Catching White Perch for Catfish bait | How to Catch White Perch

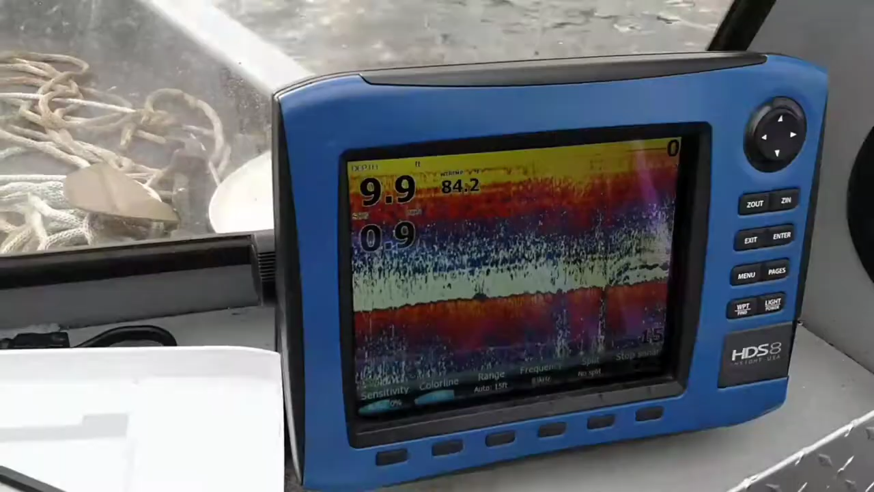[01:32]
On the depth finder, it's got some interference from all the waves out here, but we're starting to get, you can see right here, he's starting to get some bait right here, stacked up.